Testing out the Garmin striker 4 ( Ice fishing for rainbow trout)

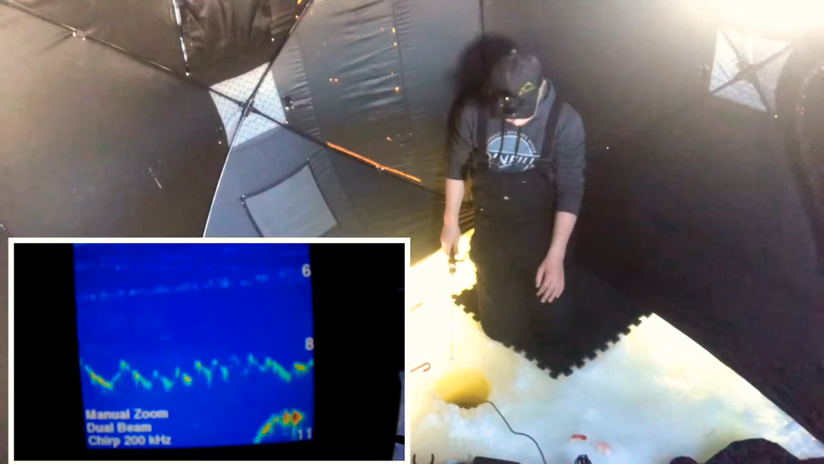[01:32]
that's the first mark we've had all day come on
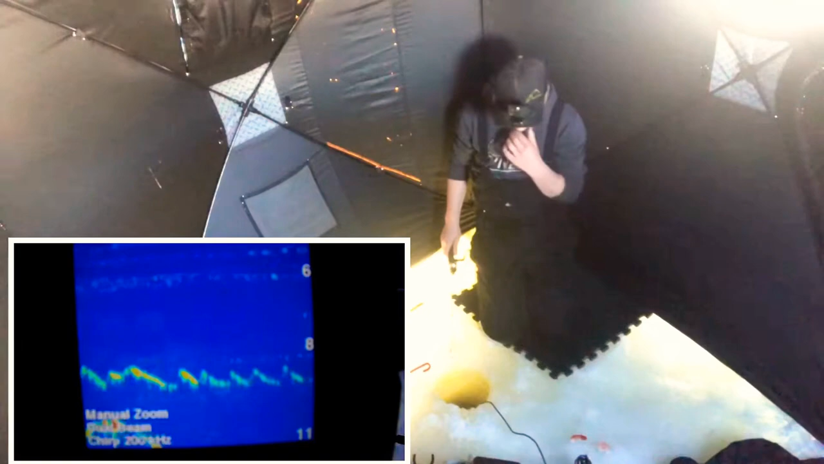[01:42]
looks like you might have just cruised by took a look at it